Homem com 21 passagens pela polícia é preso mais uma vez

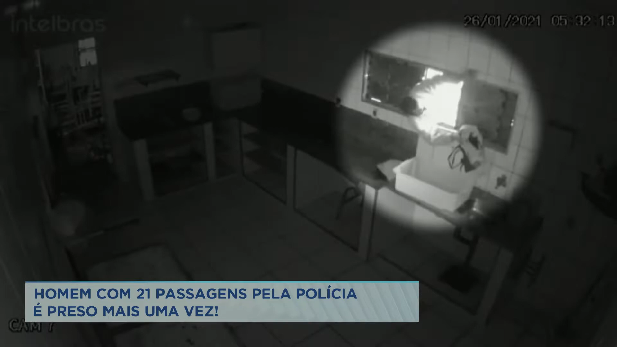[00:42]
Você já viu a imagem dele entrando e furtando carnes, passando por essa janela, conseguindo arrombar toda a proteção. Inclusive, uma janela que além da grade tem uma chapa de proteção, mas já não consegue mais segurá-lo.
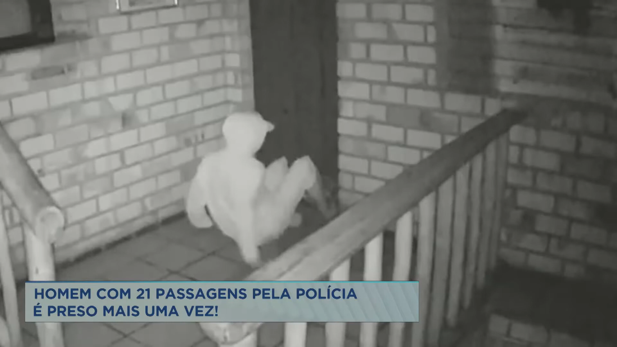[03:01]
O ladrão do moletom branco, como ficou conhecido, foi flagrado durante a madrugada, arrombando as portas e carregando sacolas com peixes e carnes congeladas. Em outra ação, ele arrombou a chapa de aço que protegia a janela. O suspeito chegou a subir nos freezers, quebrou os cadeados e pegou vários pacotes de carne.